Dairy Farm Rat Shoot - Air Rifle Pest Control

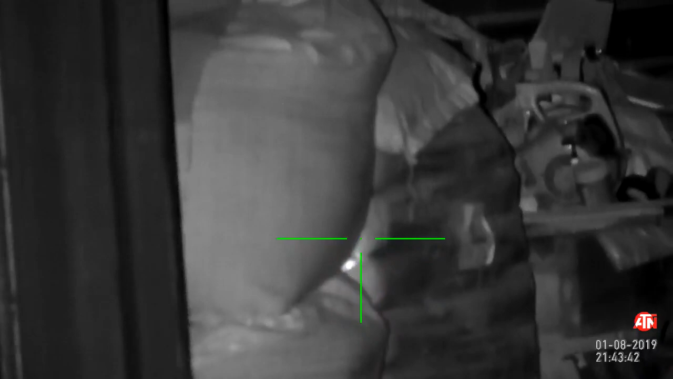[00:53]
night because you've got to keep quiet obviously for the rats and so you don't disrupt neighbors and the farmers etc as well but we'll see how it goes anyway so this is there's a couple of different parts of the video this is the first part
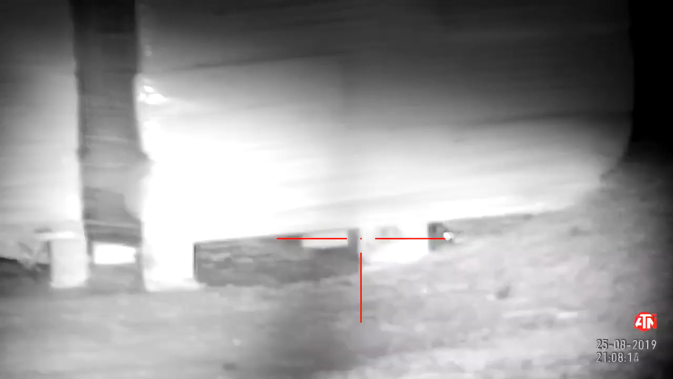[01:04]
this was a few days ago when I first went up there and we're in the grain store here all the rats seem to be hiding under the pallets
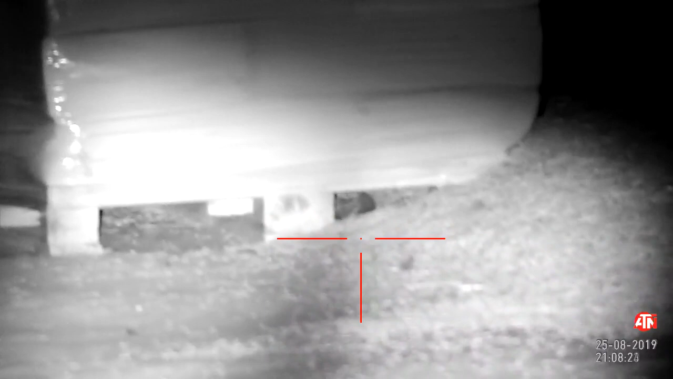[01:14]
and on the right hand side there's a lot of grain and wheat which is actually spilling down under the pallet so it's quite difficult to get to them because they're not wanting to come out duff that shot but not every shot's perfect so I'll try and leave them in and he stays under there and taunts me pretty much for the rest of the night I think he's made sticks his head forward from underneath to see what's going on
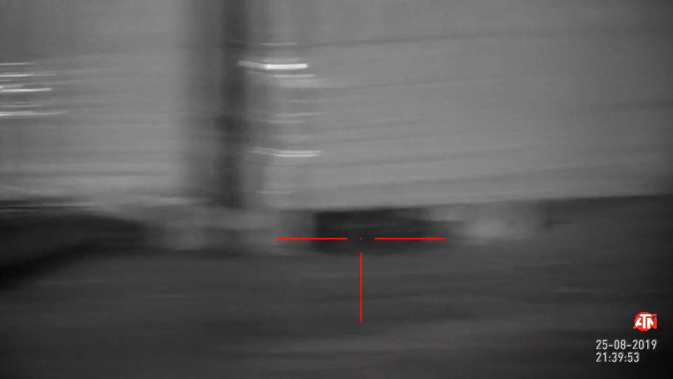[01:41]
but he's not stupid he's staying right back under there not sure this is the same chap or not but he sticks his head out a little bit too far gets a little bit too brave and gets a pallet in it he kicks back underneath you can hear the tails flashing on the underside of
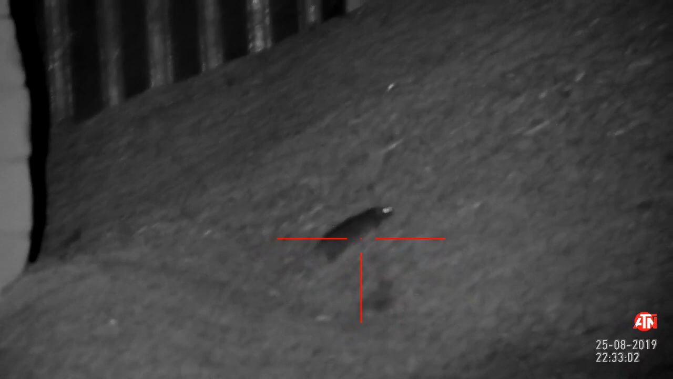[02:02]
that pallet now this guy you're not sure what he's playing at he's coming right the way out climbing all up this
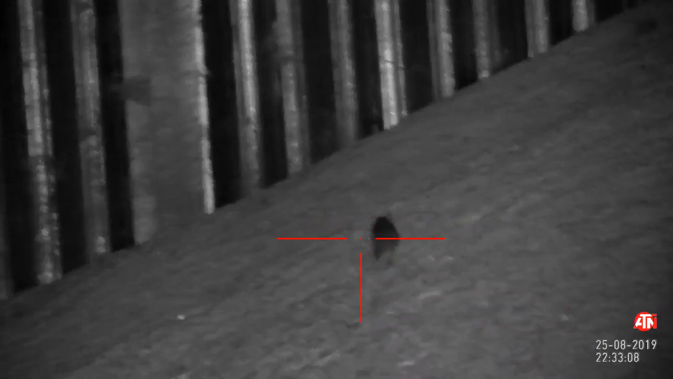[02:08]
pile of wheat what on earth for don't know but I'm not going to take a shot on him unless I can get an outright kill because I don't
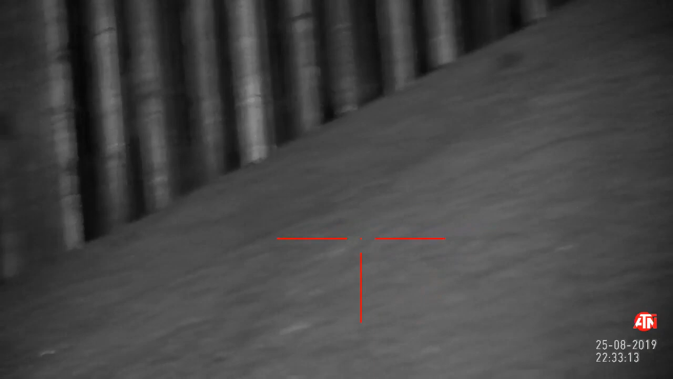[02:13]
want him to bleed all over that wheat but unfortunately I'm
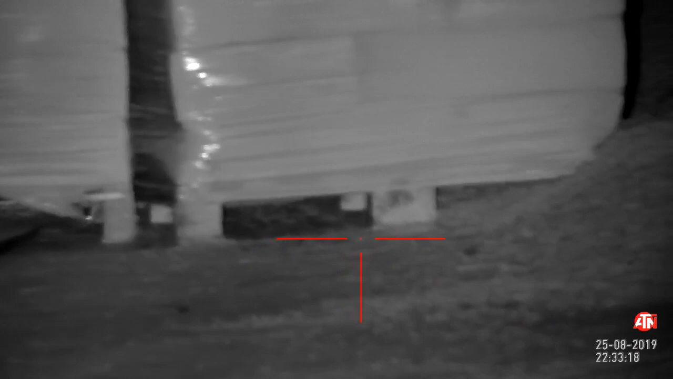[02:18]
a little bit too late he disappears very very frustrating
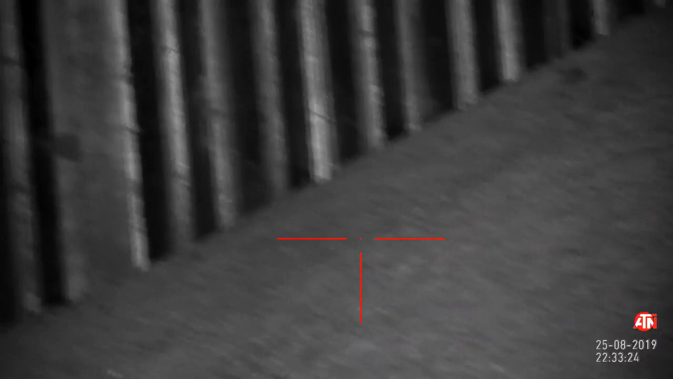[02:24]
just scanning around there seeing
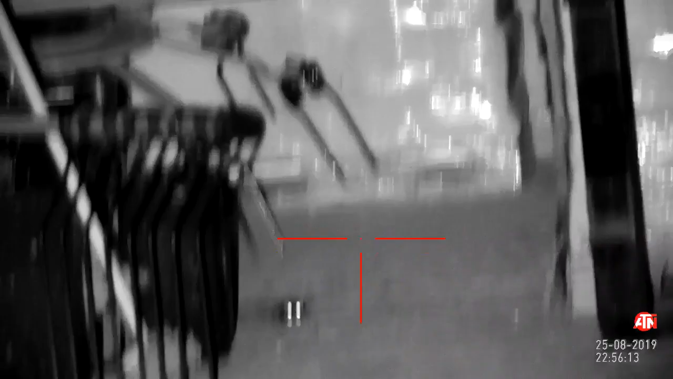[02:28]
how he's
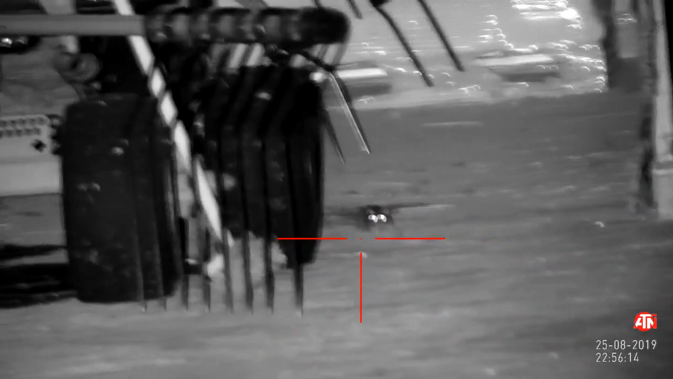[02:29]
disappeared oh oh he's his friend I'm going for a little bit body shot here the
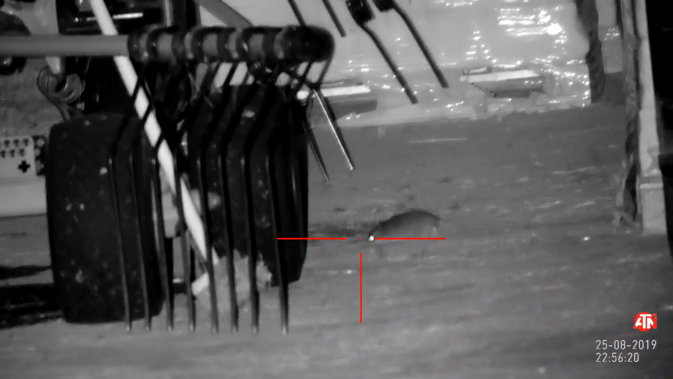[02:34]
reason being I'm trying poly mags here and
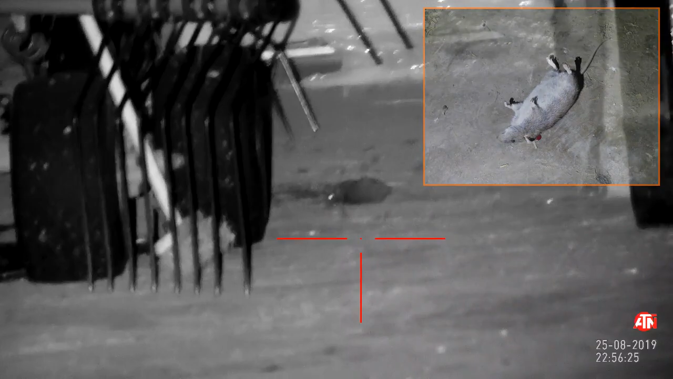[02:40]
that's just absolutely destroyed him knocked him
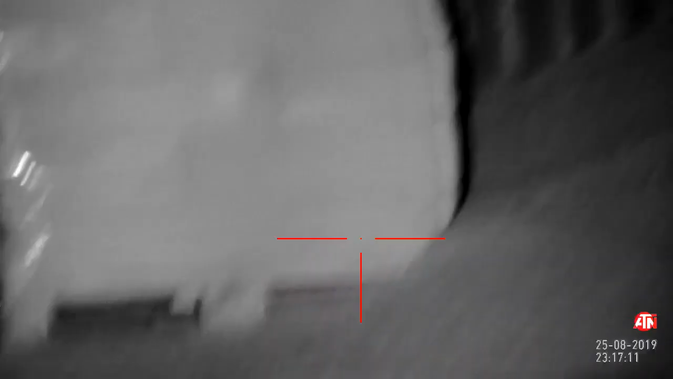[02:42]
straight down very happy with that
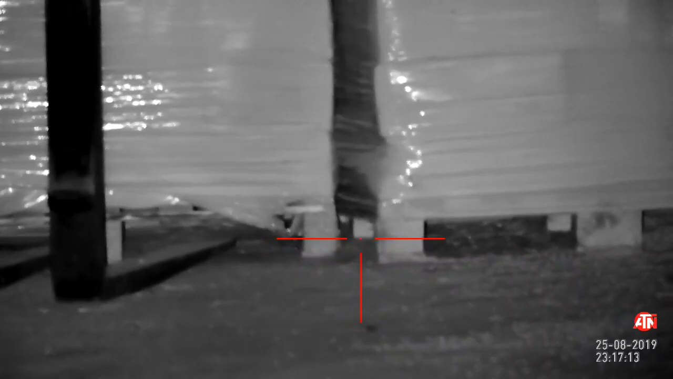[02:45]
back under the pallets
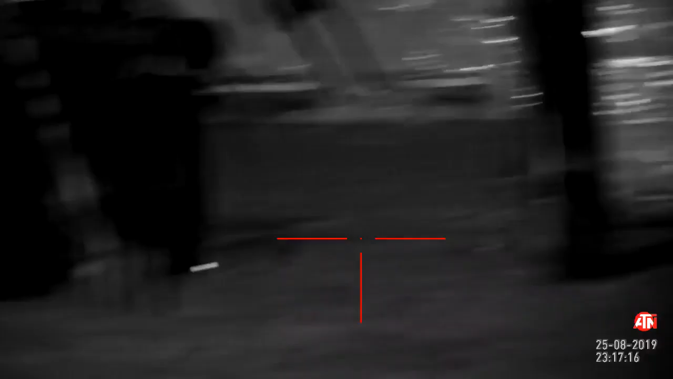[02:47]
and oh who put that machine there I wonder if he's drunk
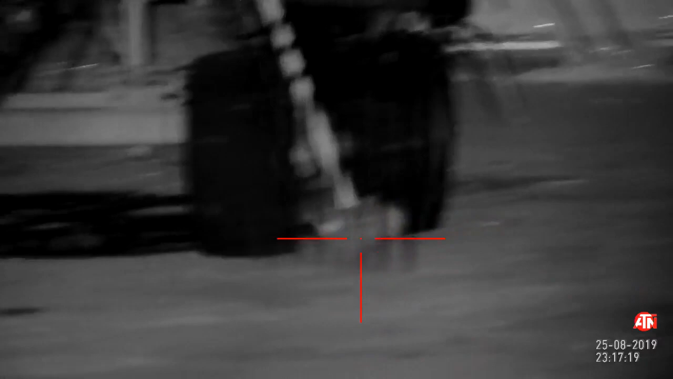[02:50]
we'll just hang on around there I'm gonna quick look
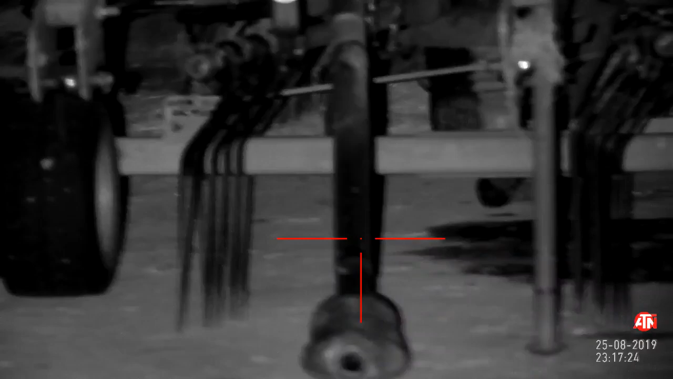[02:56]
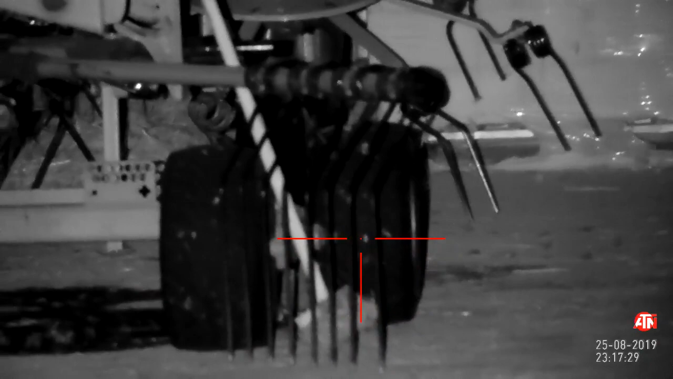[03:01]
he's hiding behind the wheel there so I ping that just to make sure I'm on target and I'm in range
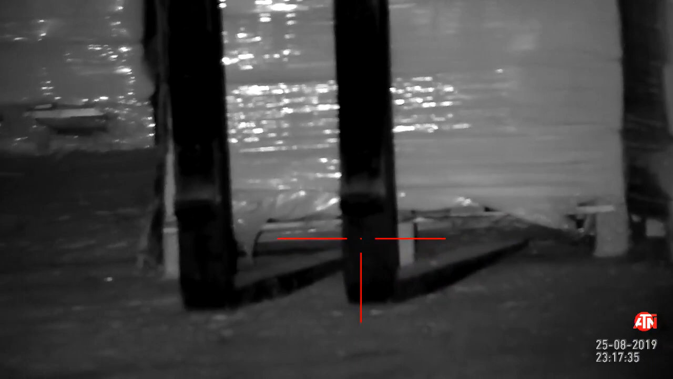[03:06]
waiting for him to come out he
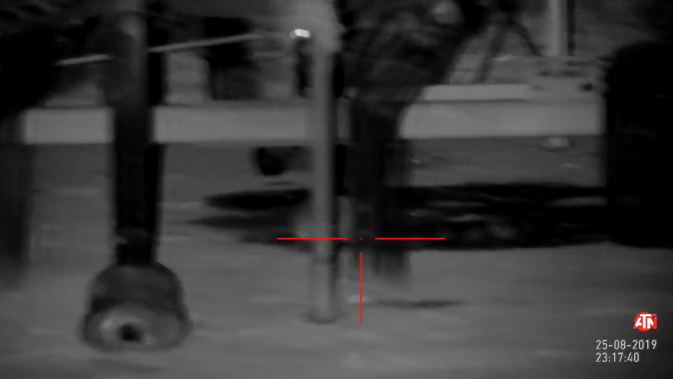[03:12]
starts to make his way out but he starts to make his move sorry he starts to make his wave very quickly
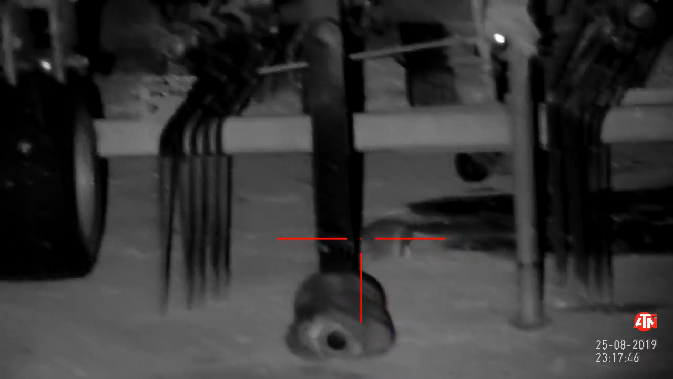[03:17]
so I'm kind of blowing kisses to get him to slow down because I
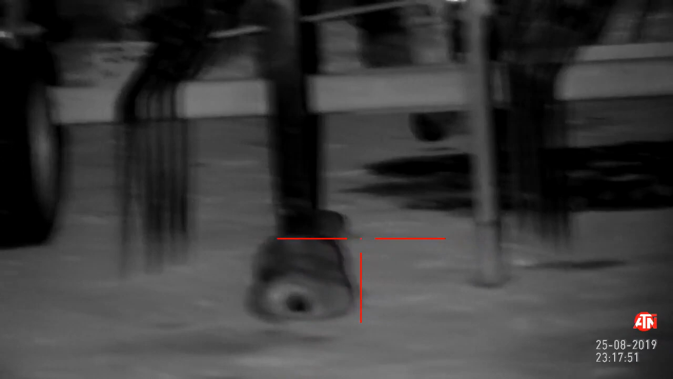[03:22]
don't have to get too close to mess up the range that I've got I've got a nice range there 24 25 26 yards
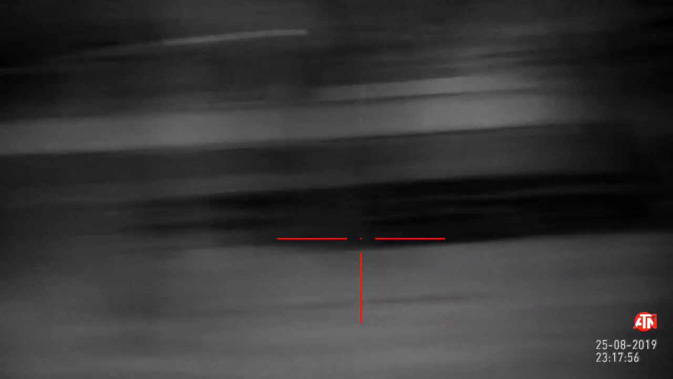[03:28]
just bang on my zero here he goes
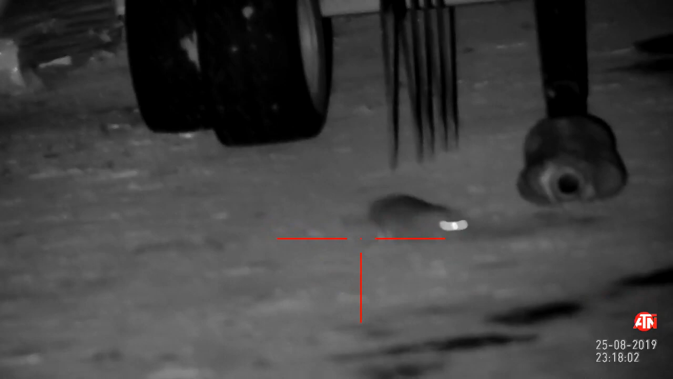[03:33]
shoo go go go go go go go bang
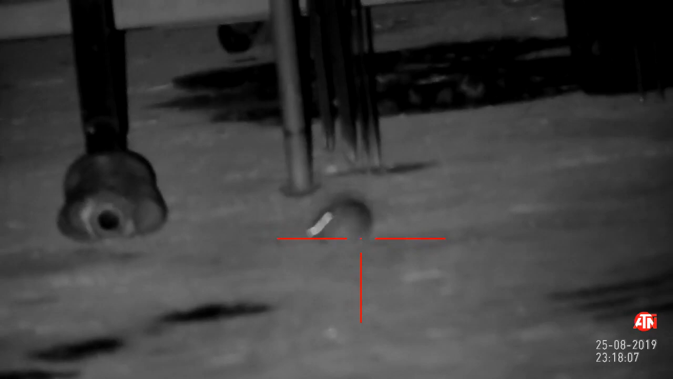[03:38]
it's another upper body shot there's a bit of
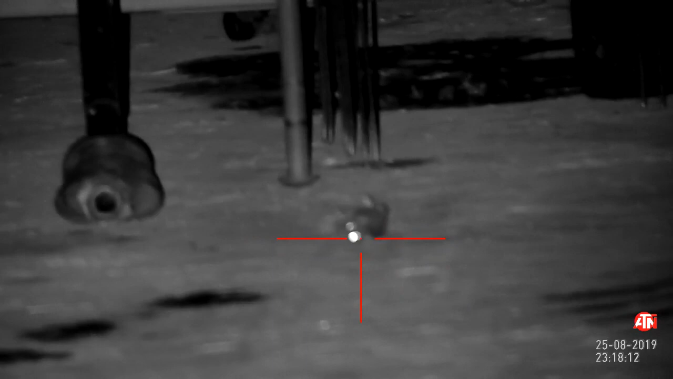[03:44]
kicking and thrashing there but he does expire very quickly and that's him out just up at the farm now um just setting up it's now 25 past 8